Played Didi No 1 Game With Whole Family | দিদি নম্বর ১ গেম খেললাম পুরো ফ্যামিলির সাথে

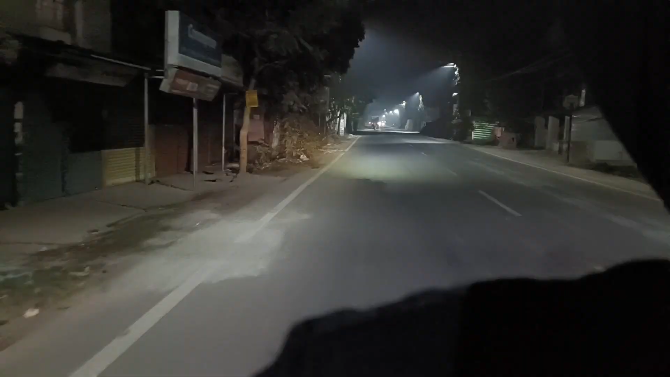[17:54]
রাস্তায় একটাও গাড়ি নেই শুধু বড় বড় গাড়ি আছে শুধু